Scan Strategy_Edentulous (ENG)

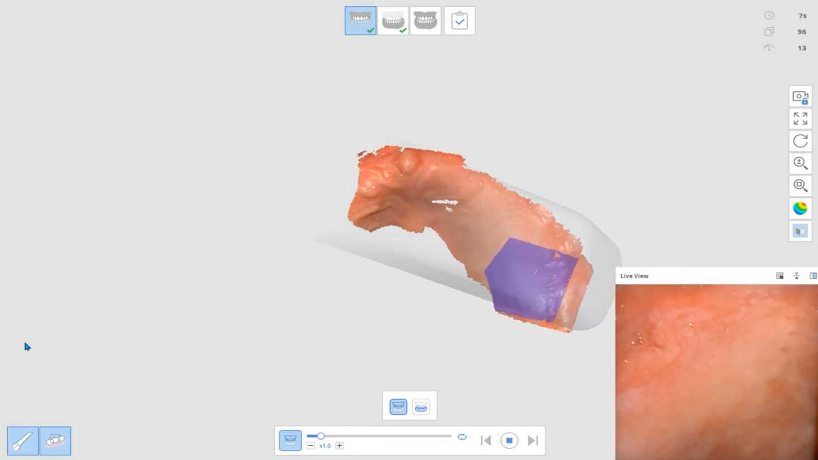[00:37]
Scan the Ruge area and build up the primary data by taking the alveolar ridge on both left and right.